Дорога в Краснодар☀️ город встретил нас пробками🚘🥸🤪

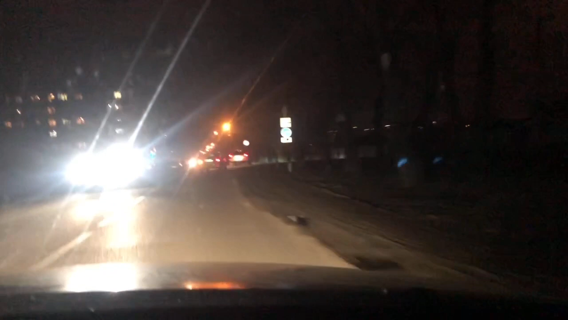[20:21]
Сейчас Как раз Попадем В пробочку И посмотрим Как вообще Это все Выглядит Сюда Поворачивай Ну Улочки Такие Тесные
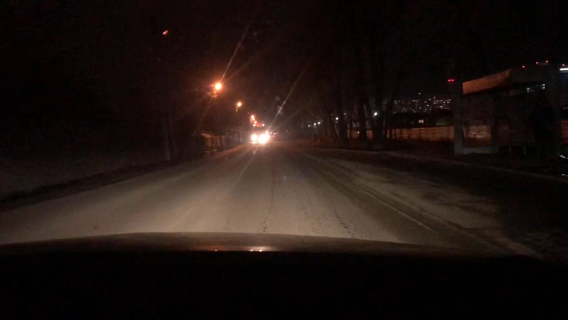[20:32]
Тесненькие Как я и читала В комментариях Поэтому И пробки Здесь Потому что Везде По одной Полосе Днем Наверное Здесь Все Стоит
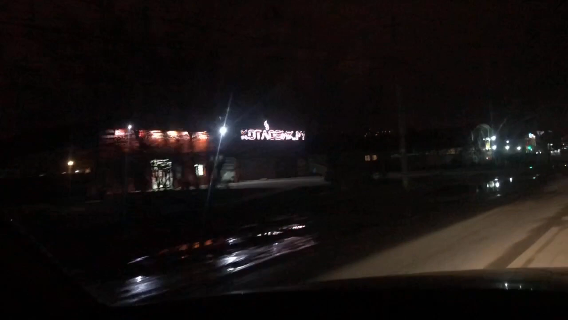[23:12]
Да Все работает Съездить Купить Баранины В 9 часов Вечера Какая Красота Вон Целая Пивоварня Ивановская Душа Так
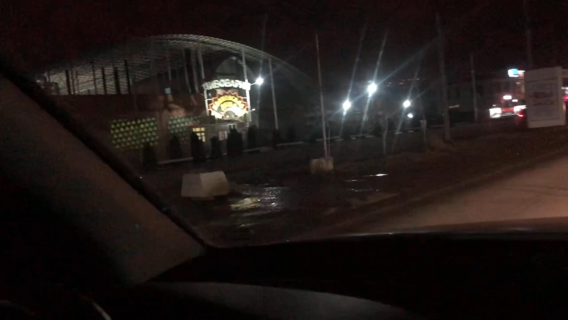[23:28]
Еще Оформлен Какой-то Этот Как Ангарчик Такой Прикольный Дуи Там
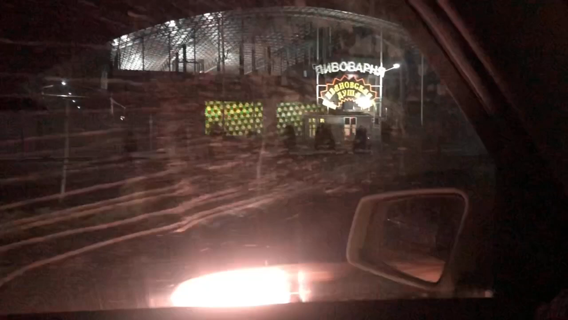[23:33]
Остановка Улицы Ивановская Там Аслан Ну Ночью Не очень-то Все понятно
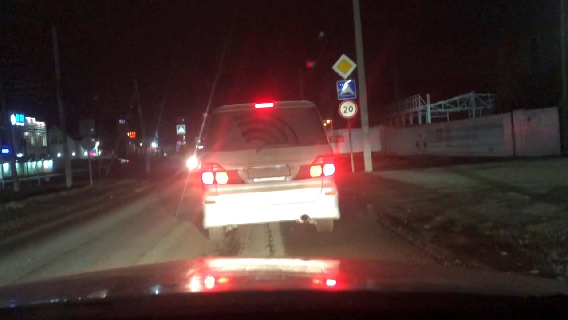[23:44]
Как-то Все Выглядит Но Видно Что Раньше Дома Были Малоэтажные Одноэтажные И город В принципе Был Раскидан Вот Какая-то Зданица Такое
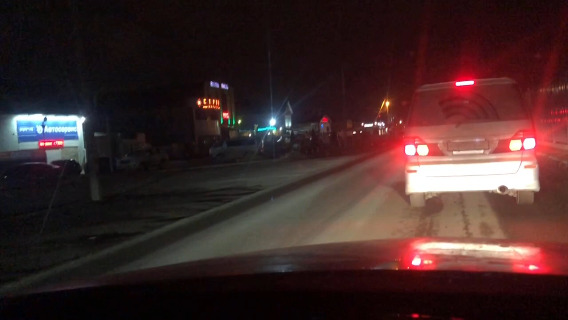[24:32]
Строят Там Рицах Холл Это что Это Гостиница Рицца Строимаркет Здесь Велнос В Томсе На втором Это Свет Грит Значит Еще Работает
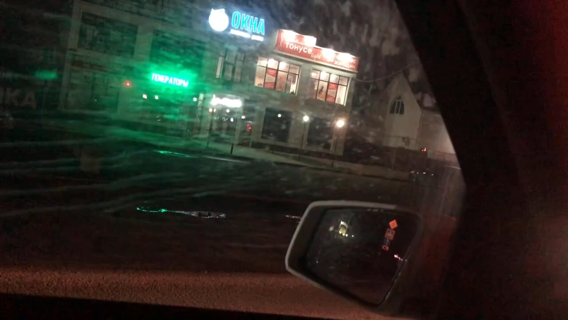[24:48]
В Томсе Лайд Спа Фитнес Для Женщин Вот Это Пробка Не Вижу Что Впереди Делается
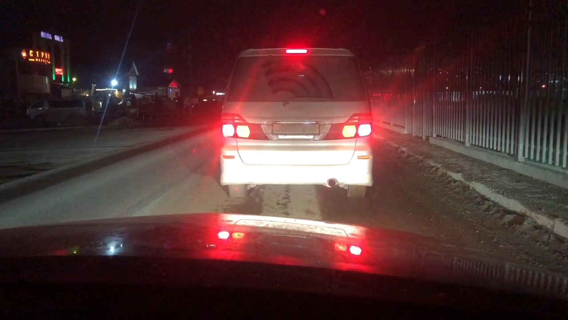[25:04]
Но Вот Так Тянуться Это Вообще Не Дело Меня Это Бесит Даже Объехать Негде Смотри Растения
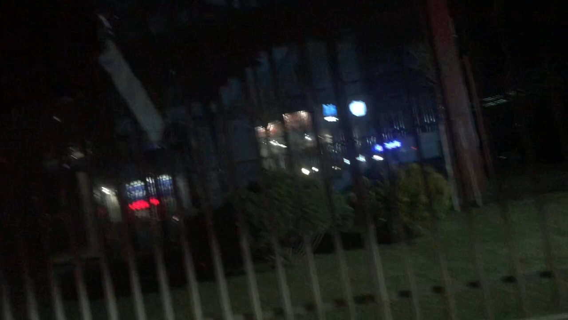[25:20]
Зеленые Растения Травка Зеленая
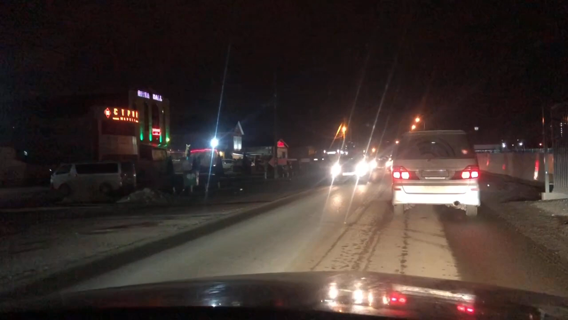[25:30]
И эти Люди Говорят Что У них Холодно Но Они Просто Смешат Меня
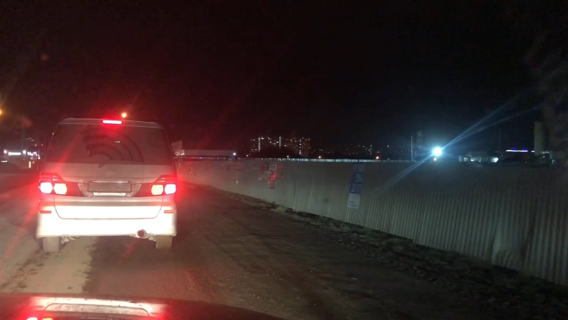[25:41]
Вот Тут Опять Какая-то Стройка Все Огорожено Продаю Участок Какой-то Недострой Там Что
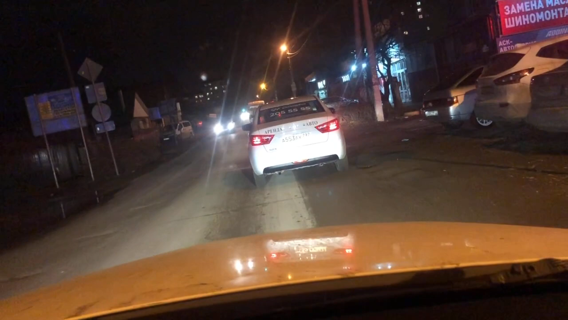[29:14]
Офигеть А мы Как только Заезжали И мне Короче Справа Не уступили Они Выезжали Со второстепенной На главную А я ехал На главной Не видел И мне Двое Не уступили Я Блин Еще как-то Нормально Промолчал Ладно Резко Я тормознул Они передо мной Раз Двоем Короче Выскочили Ну здесь Водители Вообще Такие Странные Мы пока Ехали По трассе Они просто Вообще Перестраиваются С правой На левую Полосу Без поворотников Не убедившись В том Что их вообще Пропускают Просто Лезут И все Не спасибо Нифига Ничего не говорят
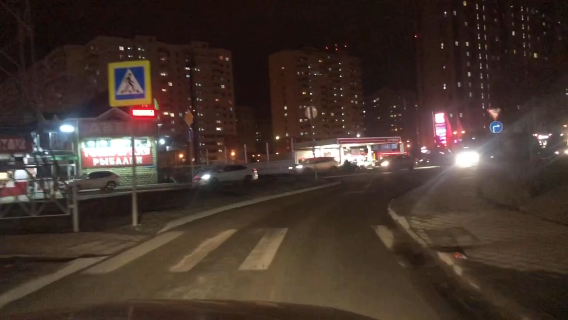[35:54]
Так Дома Дома Дома Новые Сколько Много Соток Так Там Что Потом На Левую Уходим Только
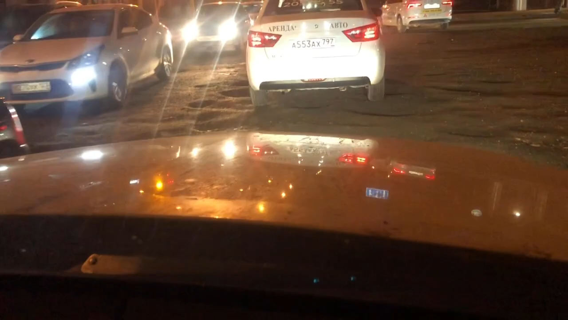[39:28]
Творится Великие дороги Офигеть Мама А слушай Они даже реально Морщаются Смотри Проезжай справа Да? Это что такое Здесь что ремонт Надеюсь Это все Ну да-да-да Ремонт Капец Ну это вообще просто Ходовку можно оставить
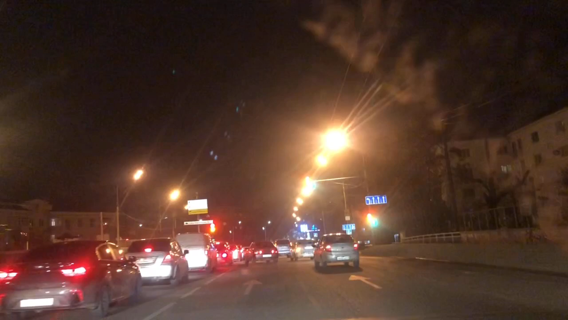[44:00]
Куда здесь? Здесь прямо. Просто слез сюда. Это что за забор? Прямо, да? Пока прямо, потом налево. Нифига, если вообще непонятно, как здесь, как, что, куда. Так, подожди, здесь налево, наверное, да. А, нифига, у них светофоры там. Смотрите, как красиво. Снежинки.